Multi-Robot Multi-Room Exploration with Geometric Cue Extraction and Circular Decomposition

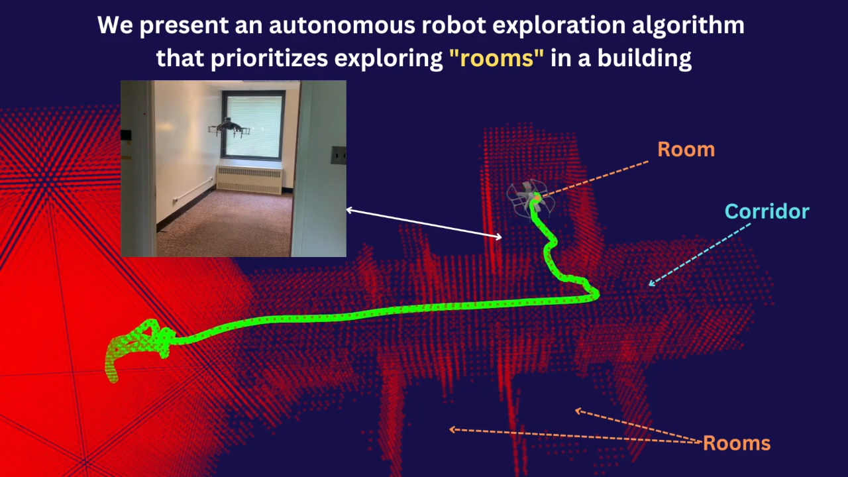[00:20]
We also propose a multi-robot coordination algorithm to enable collective exploration of multiple rooms in a building.
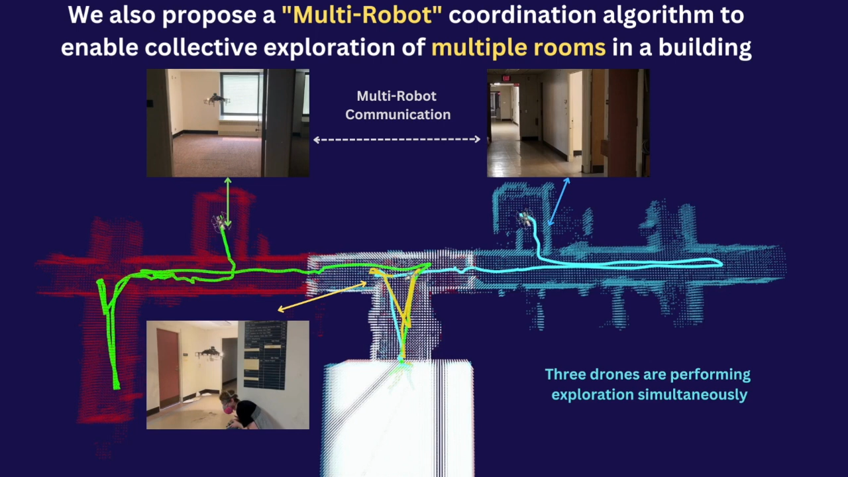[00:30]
In this work, we focus on LiDAR processing approach, where we process the LiDAR observations and sensor-observed map of the environment.
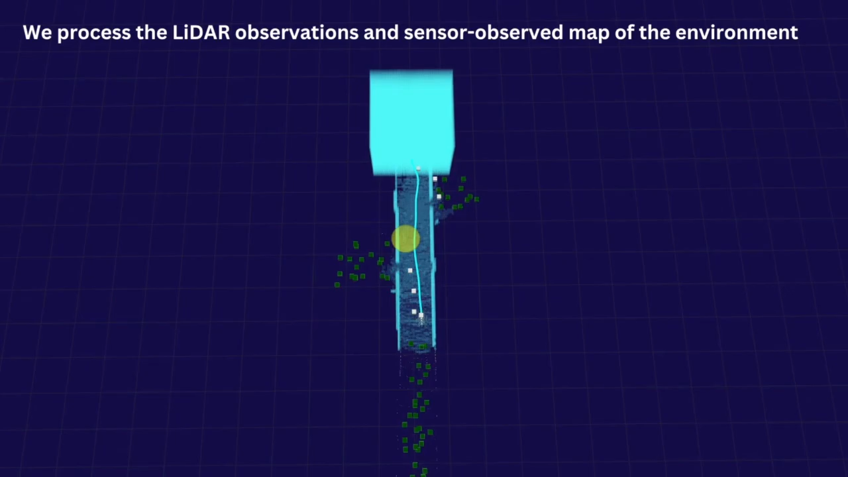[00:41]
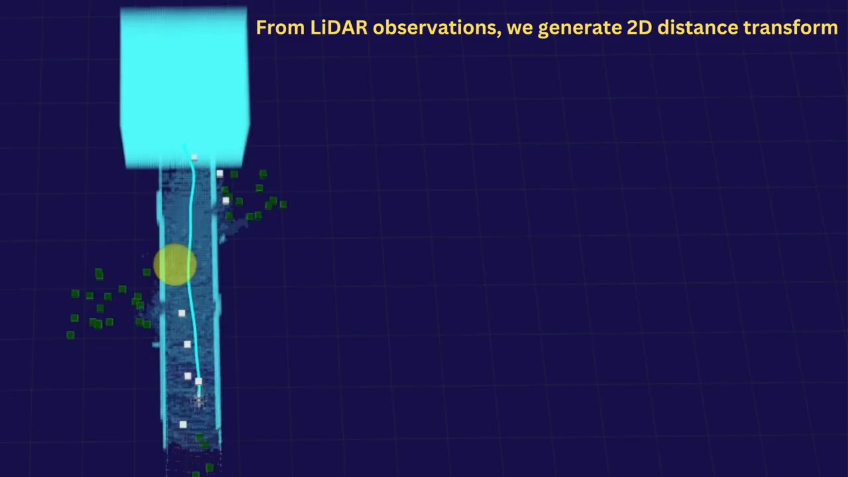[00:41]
From LiDAR observations, robot generates a 2D binary map, and then generates a 2D distance transform map from the binary map.
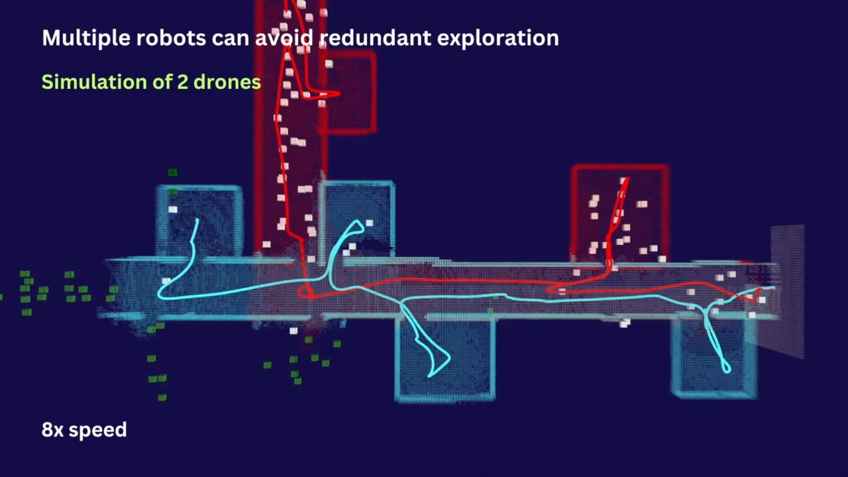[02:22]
Doing so, the robots can avoid redundant exploration of multiple rooms in a building.